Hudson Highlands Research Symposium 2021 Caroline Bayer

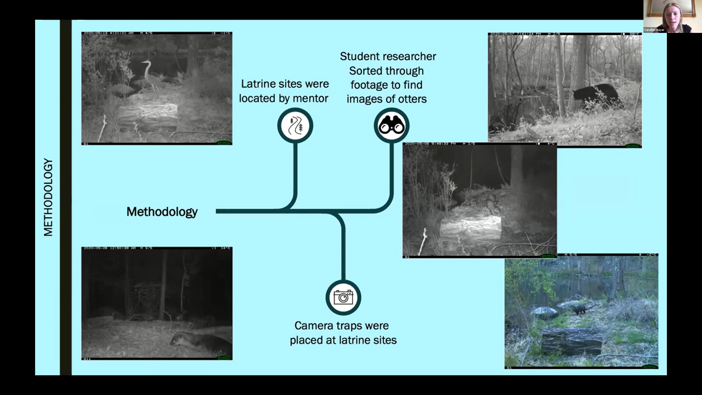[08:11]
In the top left, you can see that there is a blue heron and an otter visiting the train site at the same time. In the middle right, there's an otter mother with her pups. And in the top right, there is a bear which was spotted at site E. After that, the number of otter sightings at each location was calculated.